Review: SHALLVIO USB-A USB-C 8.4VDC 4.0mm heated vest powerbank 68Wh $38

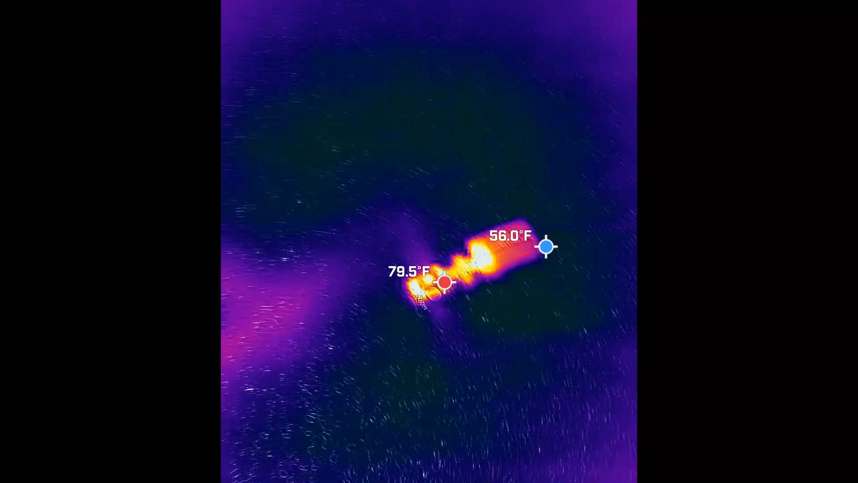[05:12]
On screen: max 79.5°F
Okay, this guy's been discharging for 2 hours. It's down to about 30%. It's been pushing 15 watts continuously.
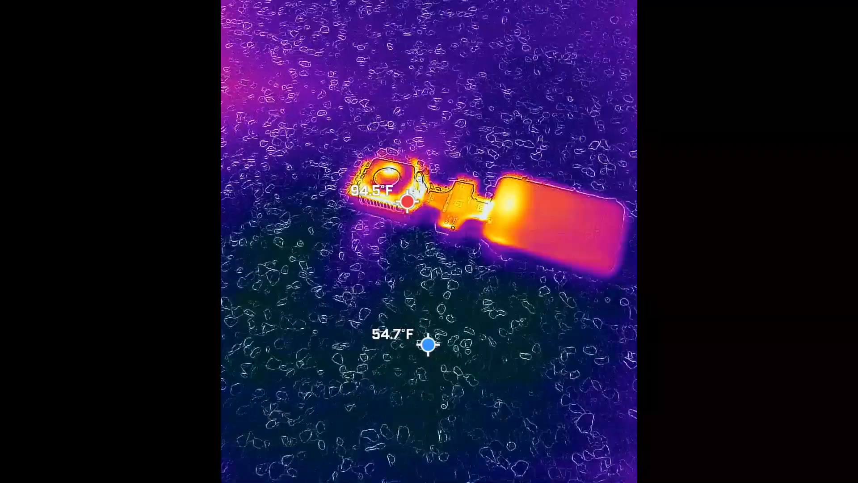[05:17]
You can see that the battery part at the back here is cool to the touch.
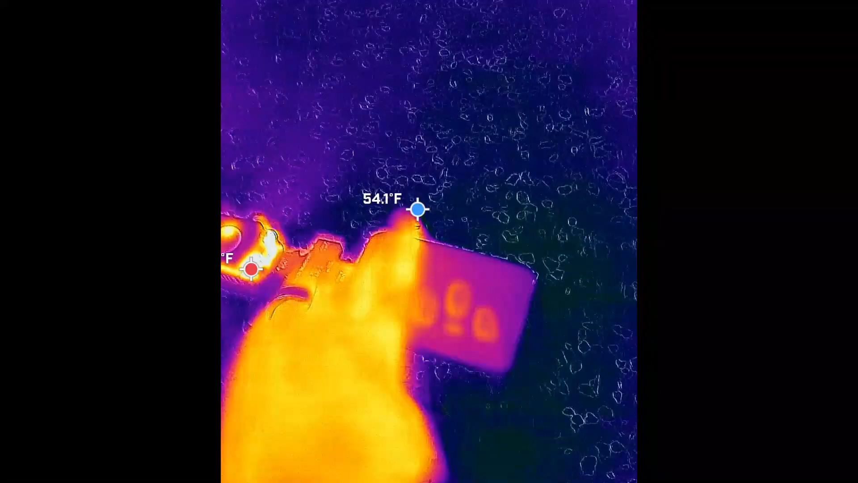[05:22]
Up here, it's just barely, barely above ambient.
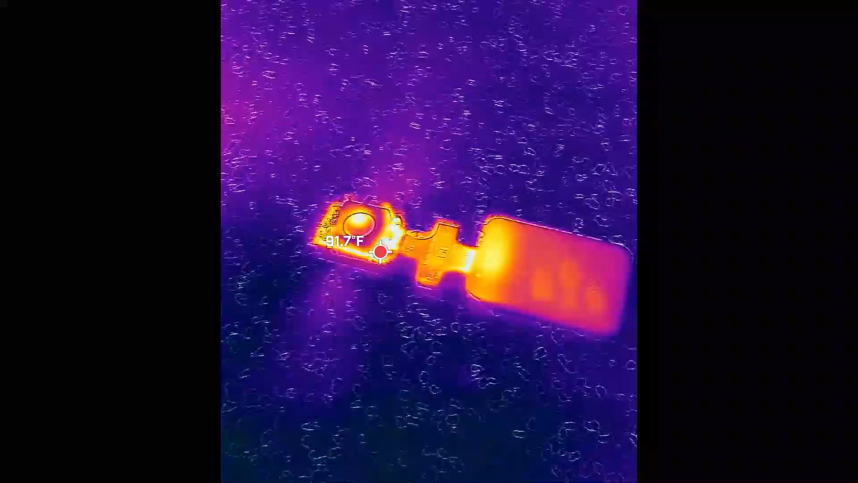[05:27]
On screen: spot 91.7°F
You know, so the dissipator there that's dissipating the energy is higher.
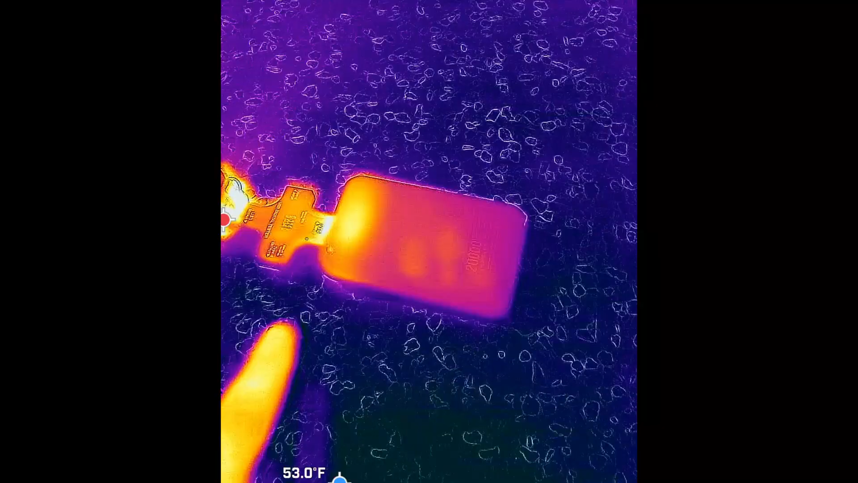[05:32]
On screen: spot 53.0°F
This guy over here, you know, the end of the battery pack here is like 80 Fahrenheit.
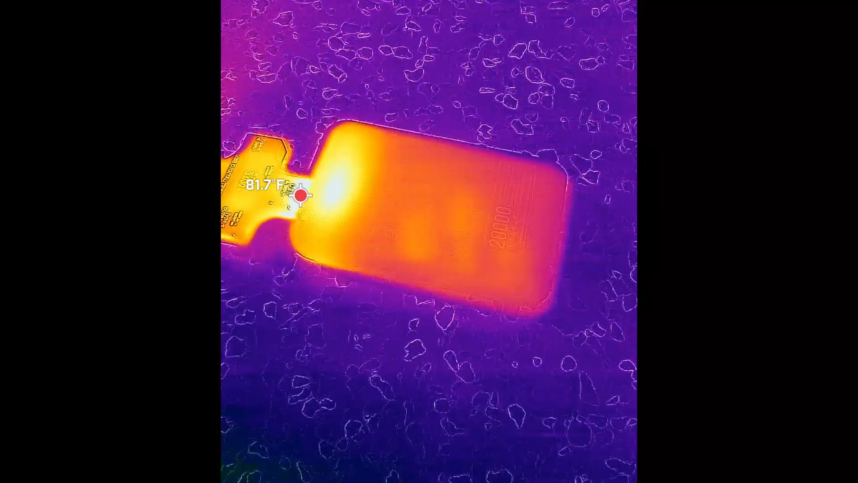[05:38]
On screen: spot 81.7°F
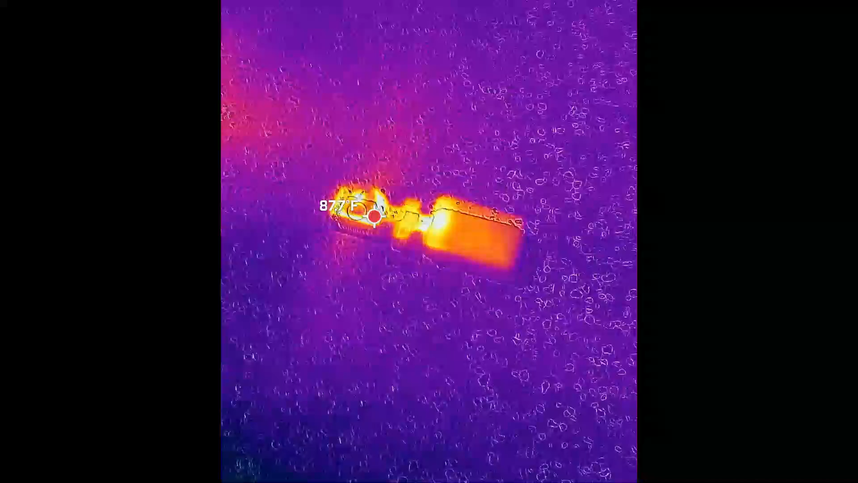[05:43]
So, it has no problems discharging 15 watts continuously, the battery pack really doesn't get warm.